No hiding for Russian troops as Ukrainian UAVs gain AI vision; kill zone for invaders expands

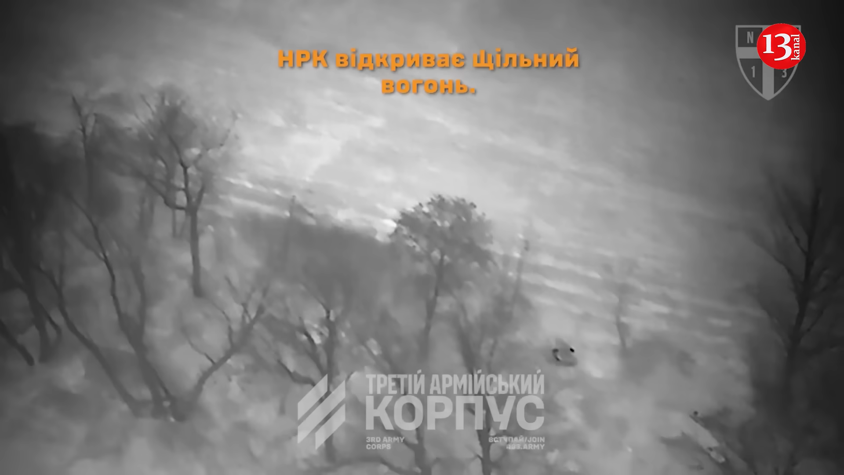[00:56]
The system also incorporates a thermal
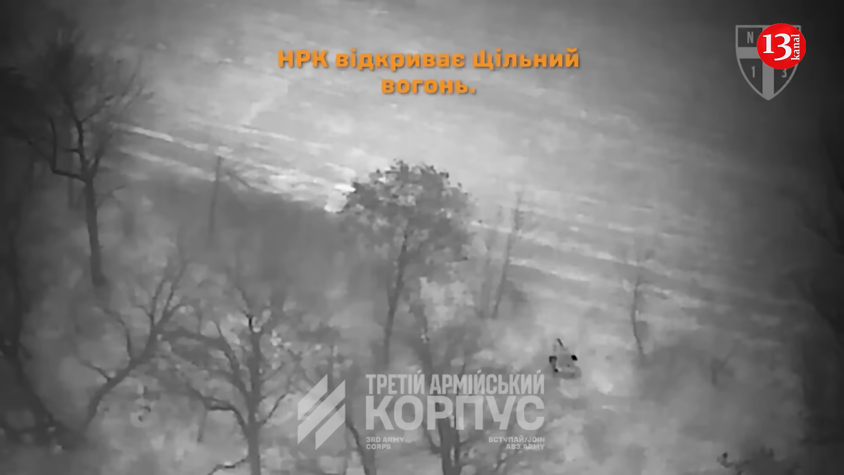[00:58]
imaging camera which can detect human targets at ranges of approximately
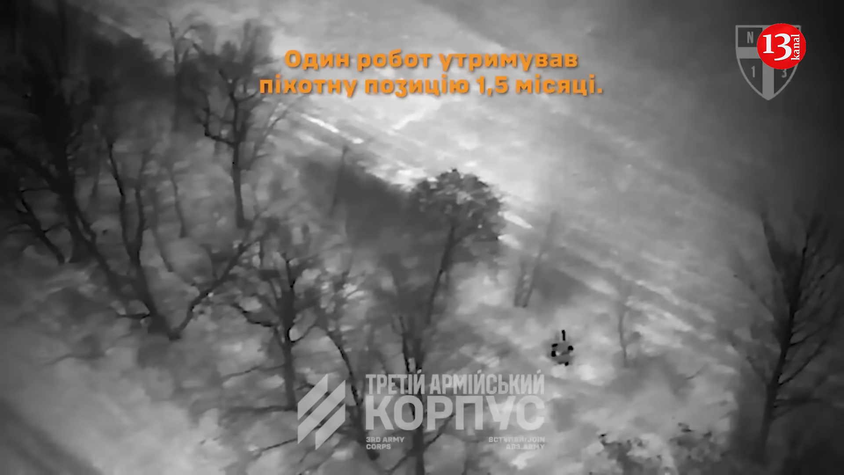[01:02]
600
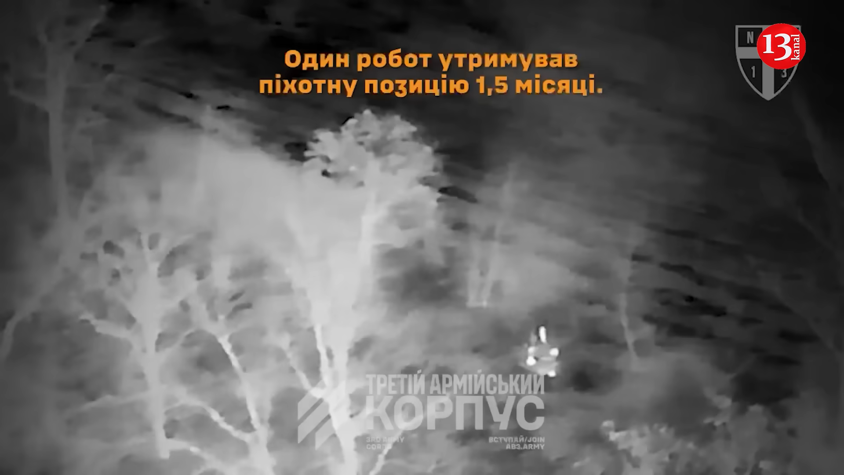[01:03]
to 700 meters depending on weather conditions.
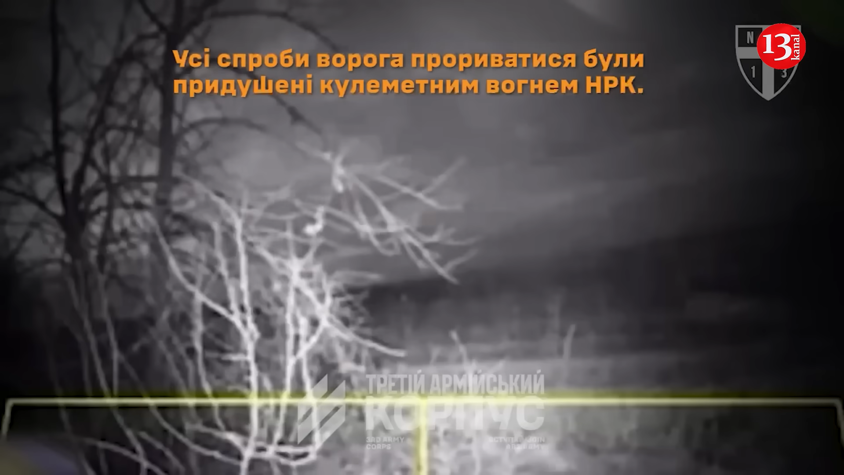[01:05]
To train the artificial intelligence responsible for recognizing battlefield targets,
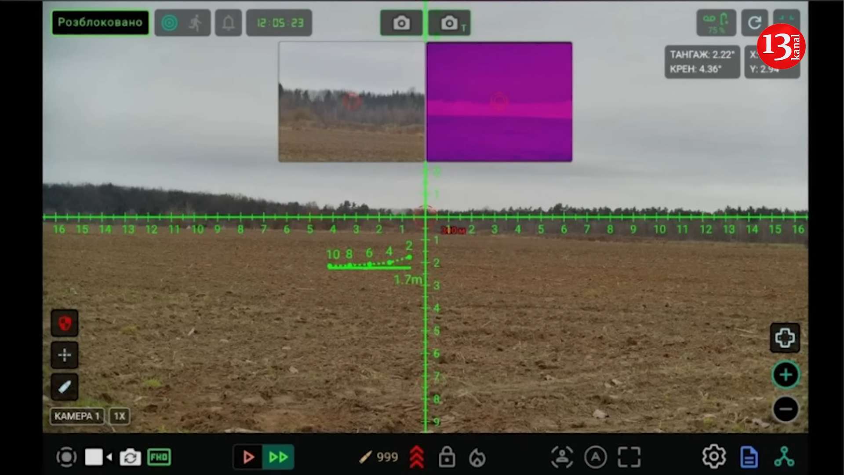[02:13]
marking a major step in integrating robotic platforms into frontline operations. The droid NW-40 is
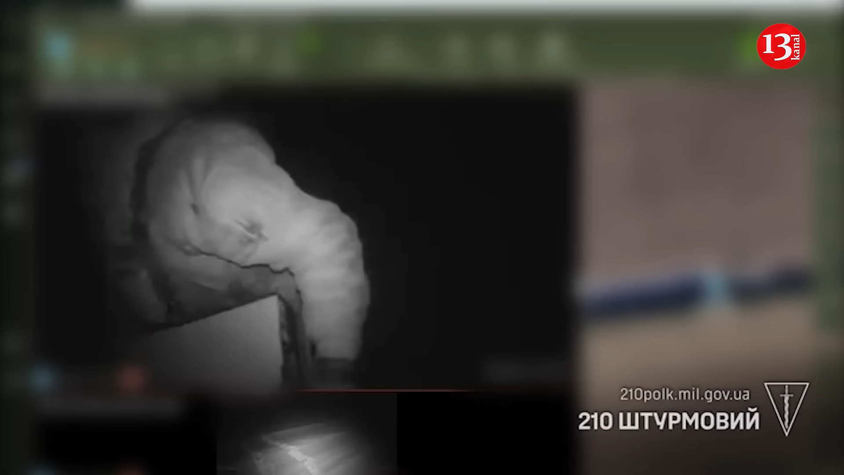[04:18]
Targeting can be performed manually or by coordinates, enabling strikes without operators being anywhere near the line of contact.